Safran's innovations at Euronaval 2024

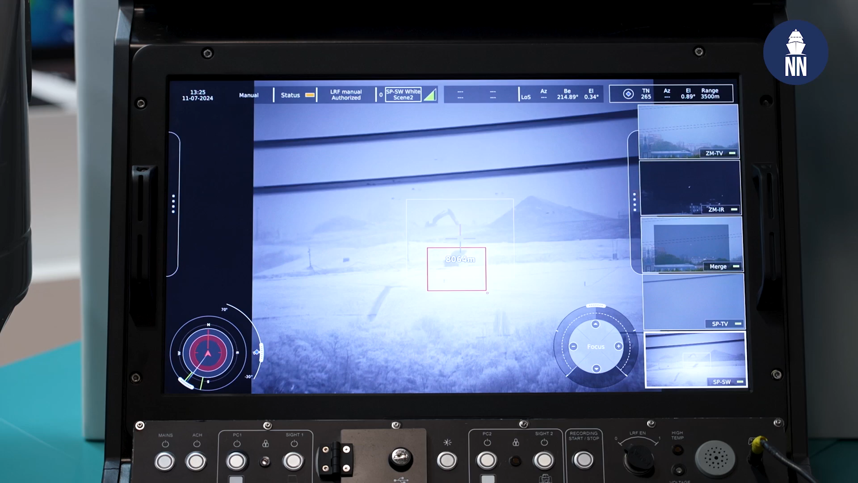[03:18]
that the TV camera has trouble seeing beyond one, two kilometers.
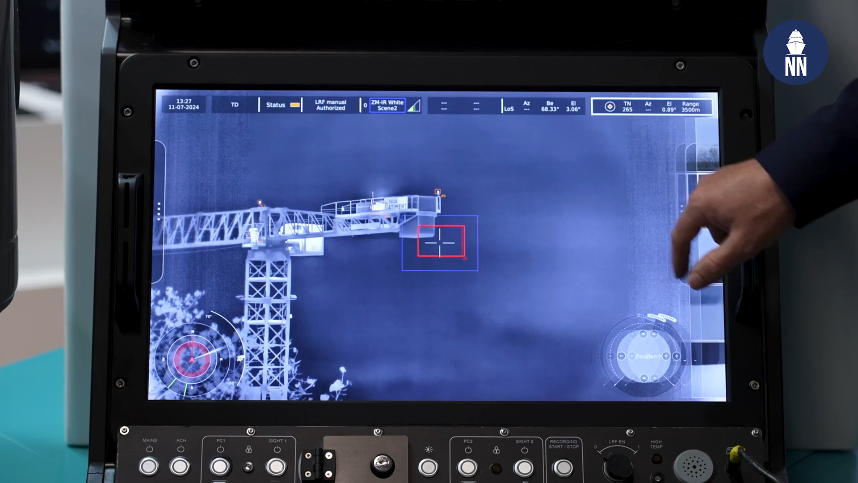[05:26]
And if we switch on the AI-based processing, we can have even more sharpness.
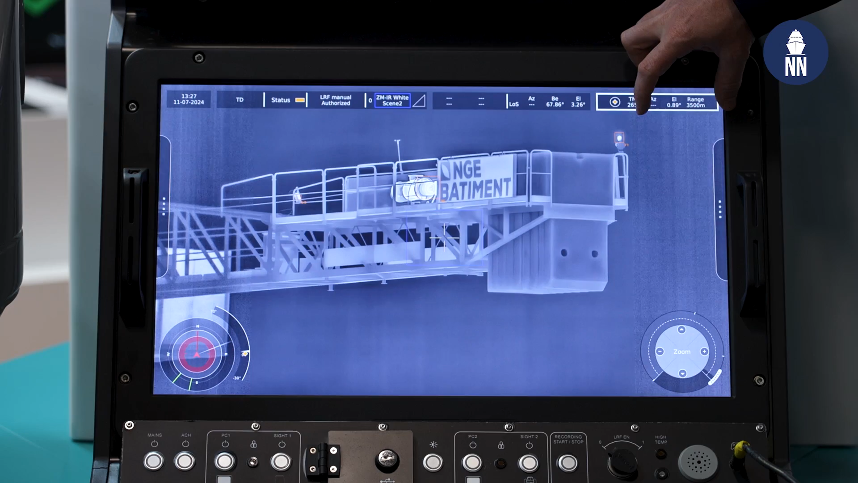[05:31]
And typically, we can gain maybe 5%, 10%, 15% of extra identification range, thanks to AI.
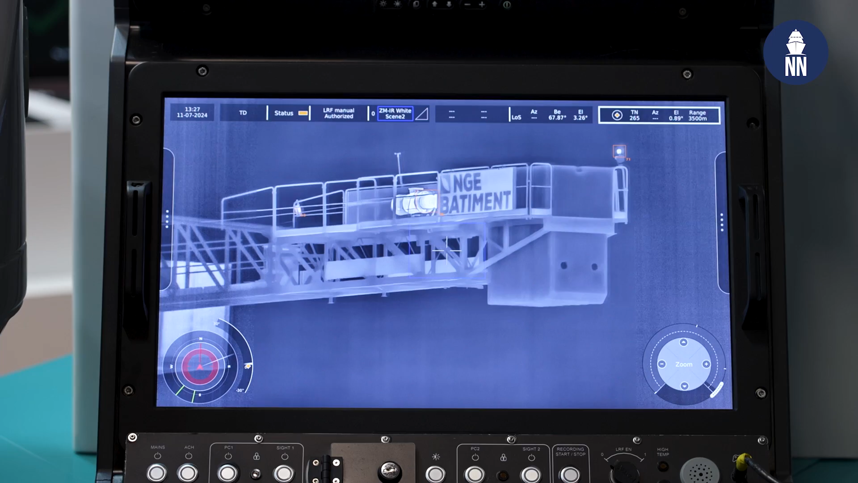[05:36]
So this is already implemented.
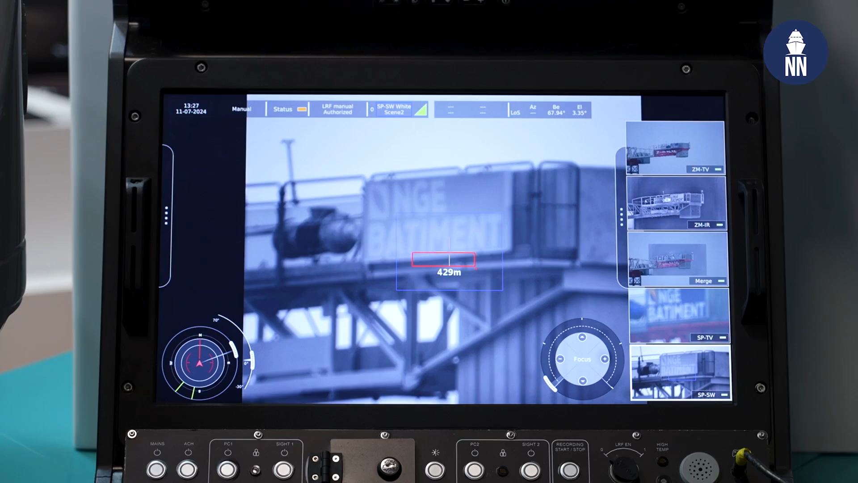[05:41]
It's running on our AceCube computer that is specifically designed for our AI-ML neural nets.